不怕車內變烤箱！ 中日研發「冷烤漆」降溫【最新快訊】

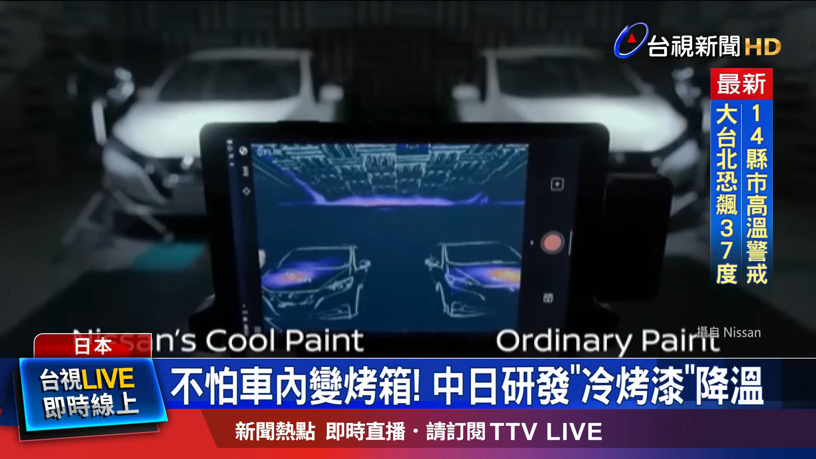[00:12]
实测发现跟传统汽车涂料相比，能够降温摄氏5度到12度，
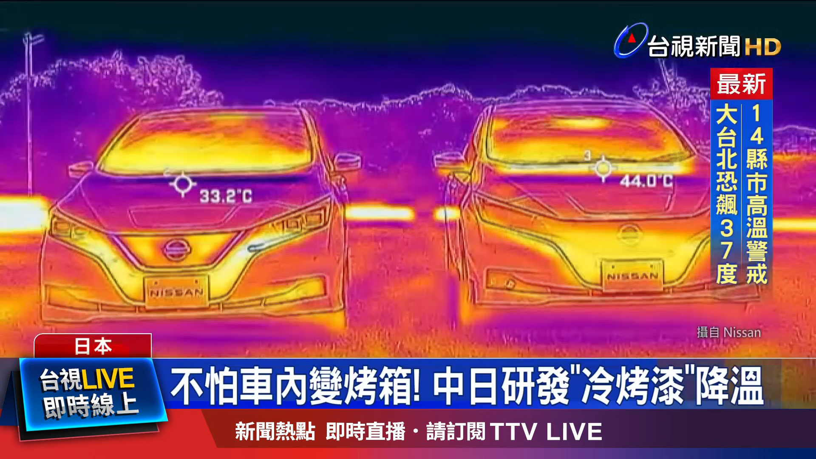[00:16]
冷气不必开太强，也可以很凉爽。 This is impressive.